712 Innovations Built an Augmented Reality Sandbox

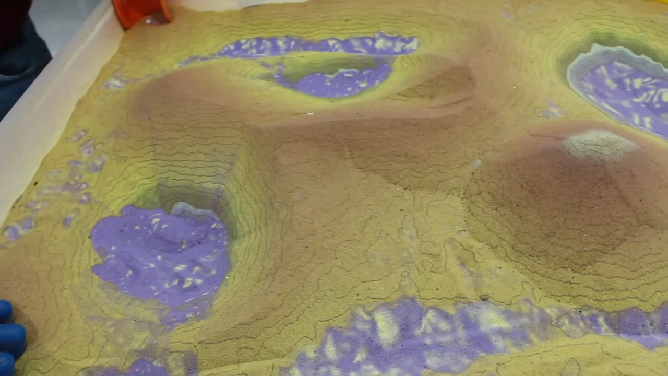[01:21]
I bet. Make it rain, make it rain. And you can even see how slow it's moving at the moment due to the amount of water that's on there.
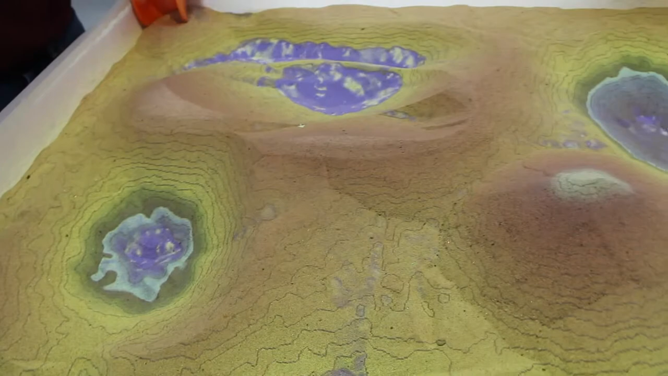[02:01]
So it's just rain. Oh, wow.